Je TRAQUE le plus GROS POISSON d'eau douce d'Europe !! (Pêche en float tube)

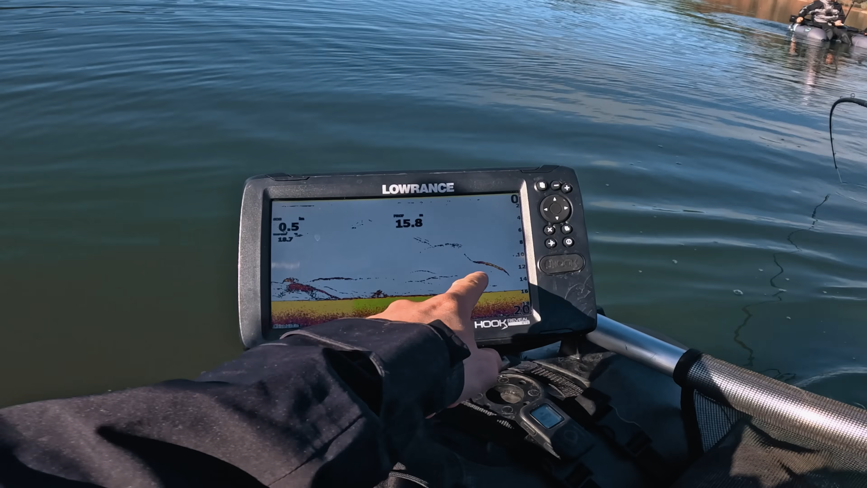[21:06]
On le voit juste là, le poisson, il est gros. Hein. L'écho est gros. Hein.
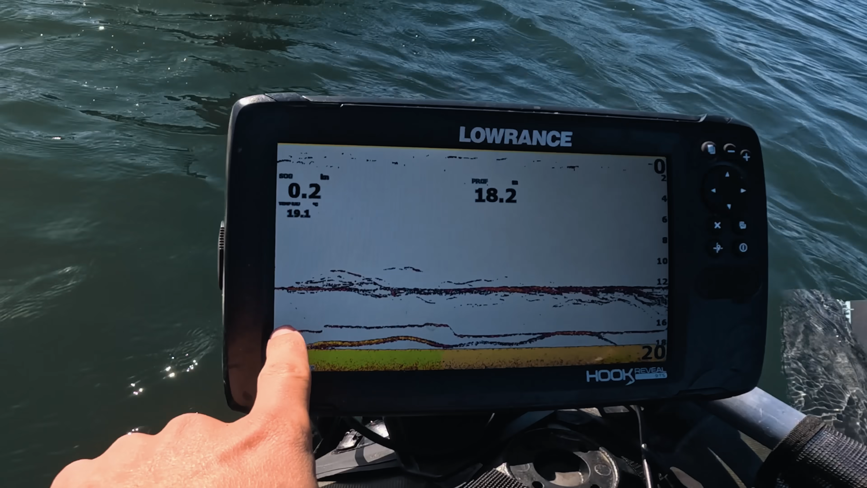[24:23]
Typiquement, là, sans le sondeur, c'est un poisson que j'aurais loupé. Donc ça fait trop, trop plaisir.
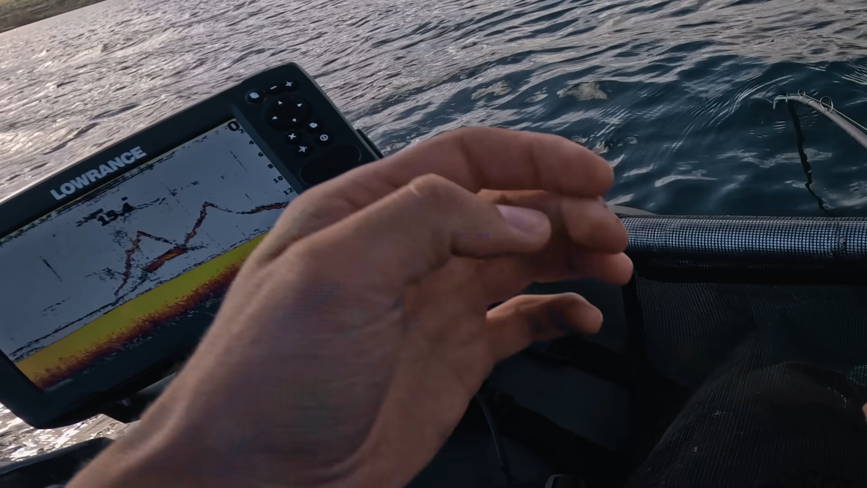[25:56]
Comment ça se fait qu'il arrive comme ça à me maîtriser et à me remettre dans 15 mètres? Bah, il est peut-être pas si petit. Bah, c'est vrai que l'écho a l'air assez gros quand même. Il a réussi à se... Mais il se recale au fond? Ah bah là, faut que tu sois autoritaire. Hein. Allez. C'est pas un petit, hein. Tu penses pas?